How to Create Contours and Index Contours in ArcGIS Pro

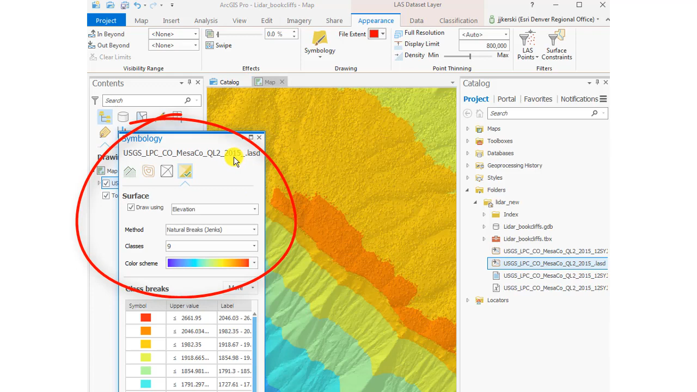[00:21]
And we'll just take the default for starters, 9 class, Natural Breaks, Jenks, University of Kansas, Rock Chalk.
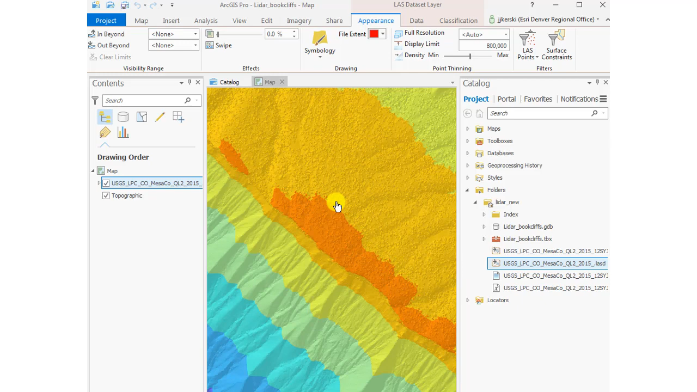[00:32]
So that's what that area looks like. Okay, ranging from blue low elevation to reddish high elevation.
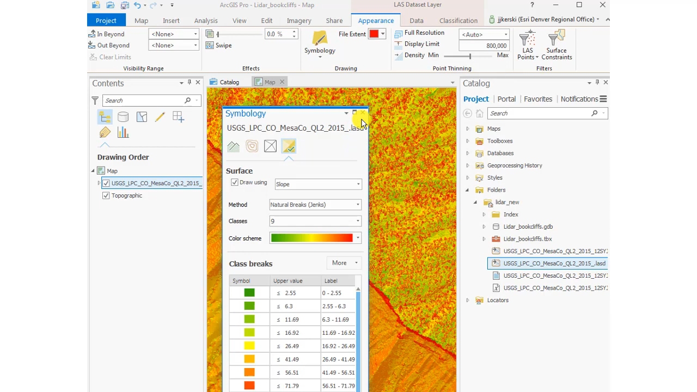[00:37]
And now I'm going to go ahead and create a slope, visualize it as a slope map.
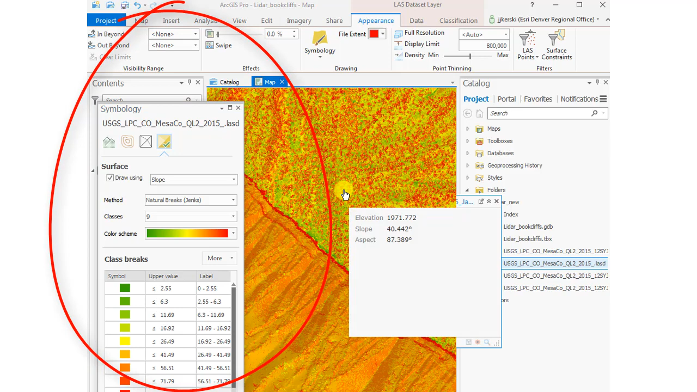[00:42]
And so I can click around here and get the elevation and the slope and the aspect, the direction that the slope faces in degrees. All right, so far so good.
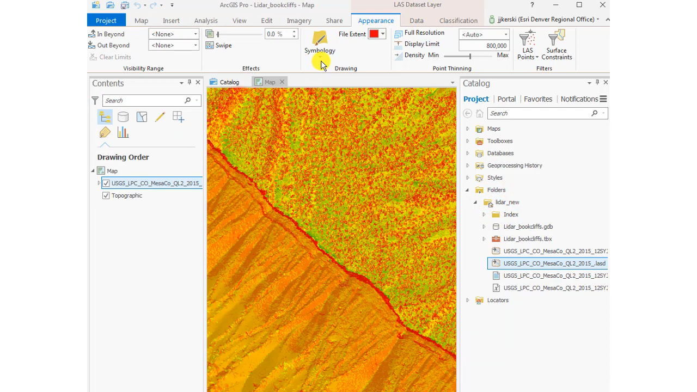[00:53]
Easy to bring it in this data into Pro for sure. Now let's go ahead and create an aspect map, the bluish meaning that it's facing southwest and the reddish facing toward the northeast with that sharp ridge in there, as you see. And that's with a default tent class aspect map inside ArcGIS Pro.
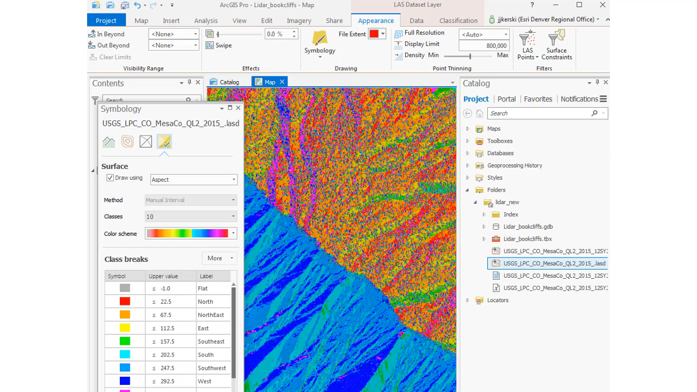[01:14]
Let's go ahead and create some contours.
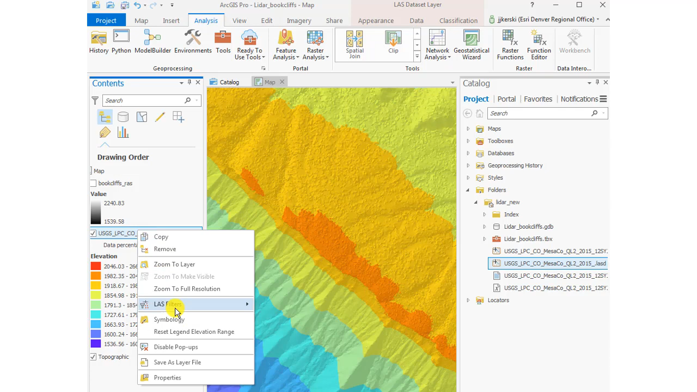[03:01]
I can also go to last filters and select first return. What does this mean? This means I'm going to get what the ground surface is and also the first return. In my case, the first return is really going to be from the vegetation.
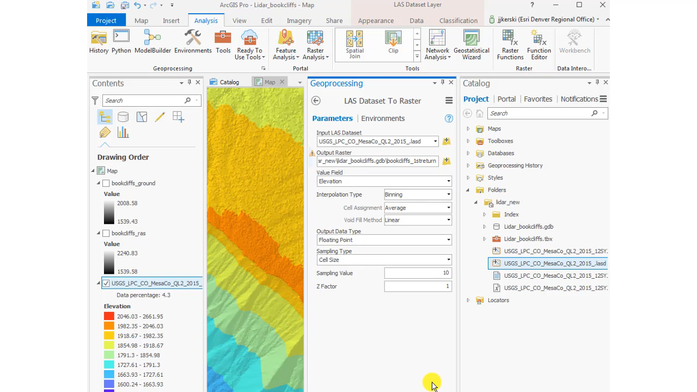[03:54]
Now I'm going to have a raster of the first return. In my case, it's the tops of the vegetation,
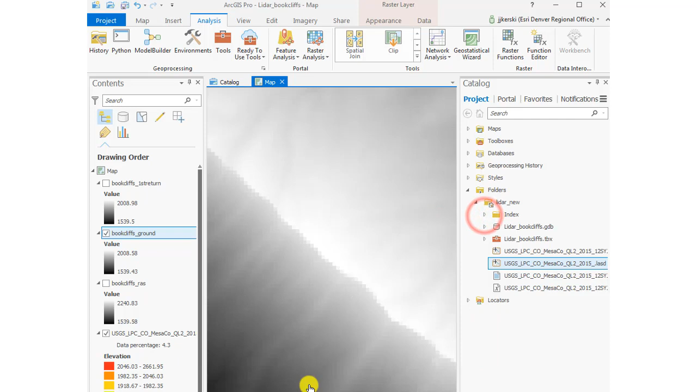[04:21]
Super. Now let's use the raster calculator to get the difference between the first return and the ground.
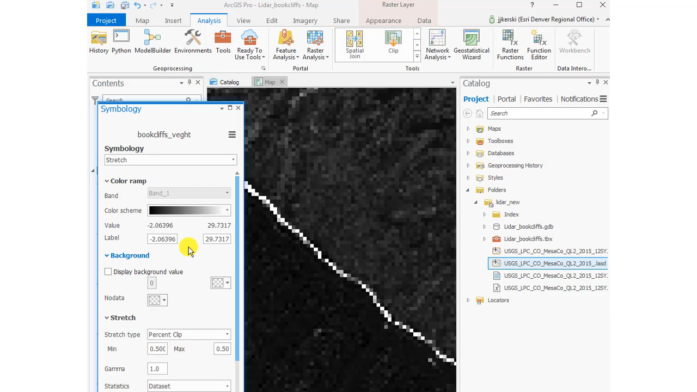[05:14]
They have no vegetation as you saw in the photograph that I took on the ground. And I'm going to change the colors so that I can visualize this perhaps a bit better.
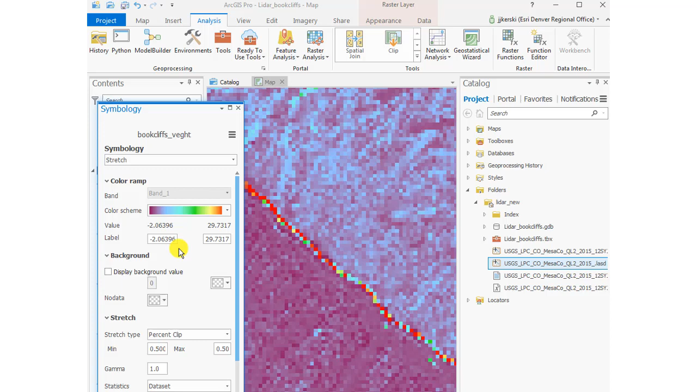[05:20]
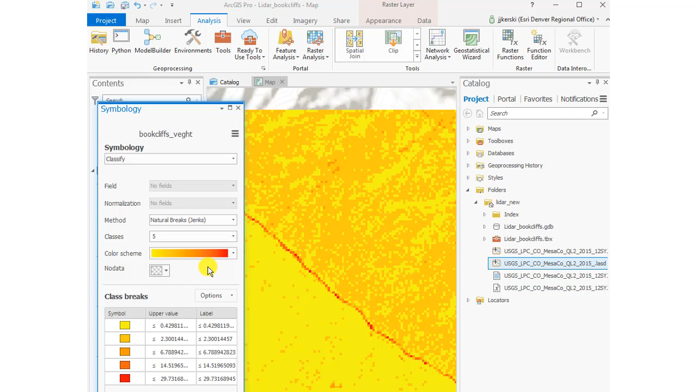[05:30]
Now I'm going to change the symbology to classified, natural breaks. Is that giving me anything better? In some ways it does because now I can see that I do have a higher vegetation height for the northeast facing slopes, which was my objective to show. The northeast facing slopes and the northeast part of this image is the pinions and junipers.
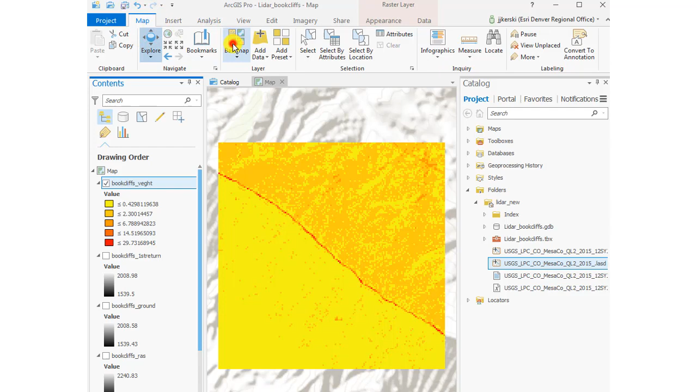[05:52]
The southwest facing slopes are truly just the Mancos shale,
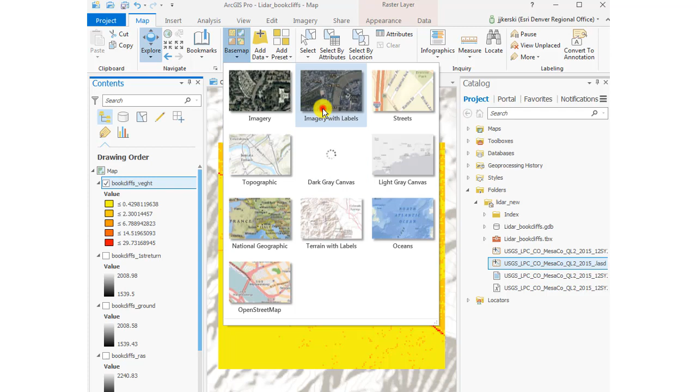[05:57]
so there's no vegetation whatsoever on those slopes.
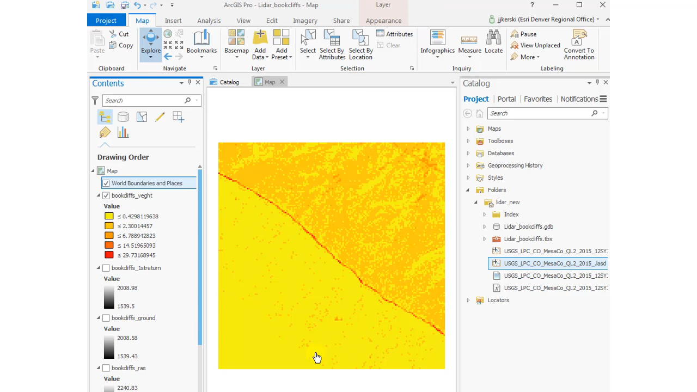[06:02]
And that gives me exactly what I was hoping to see.
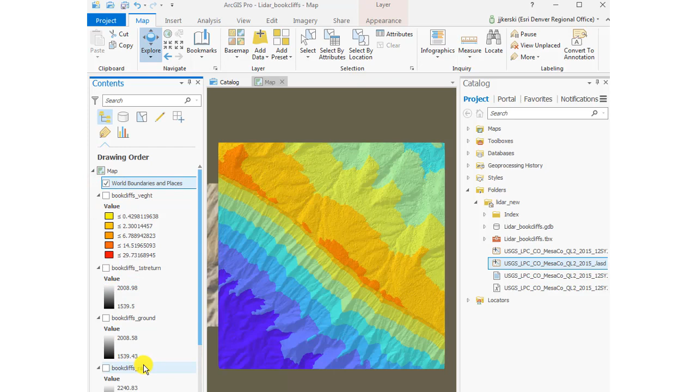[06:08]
That's good. I'm going to go ahead and change the base map to a satellite image so